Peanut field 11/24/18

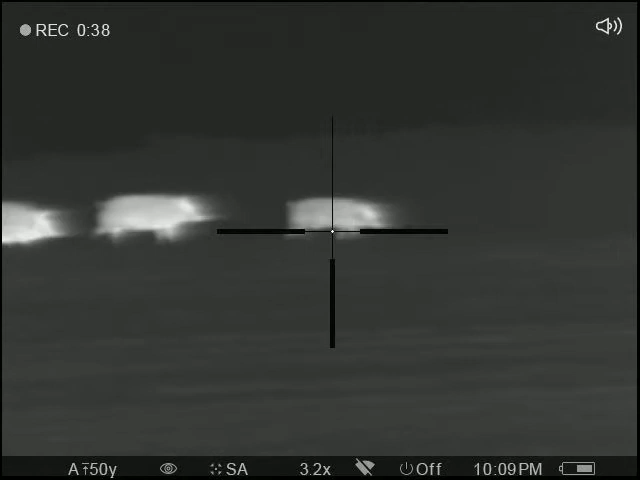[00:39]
Better take him. Better take him.
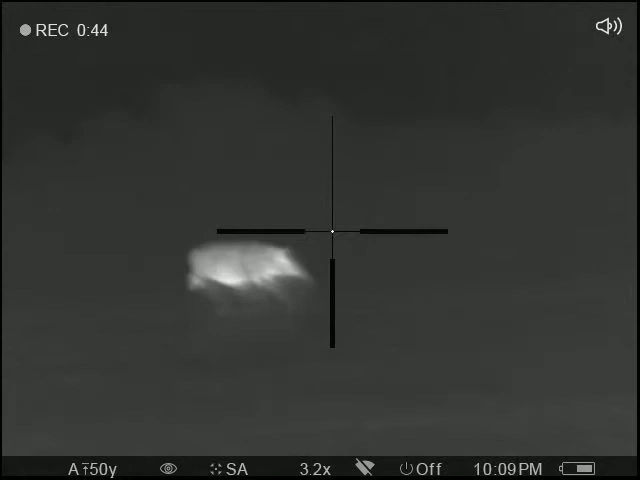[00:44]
Where is he, Darrell? Where is he? Where is he, Darrell?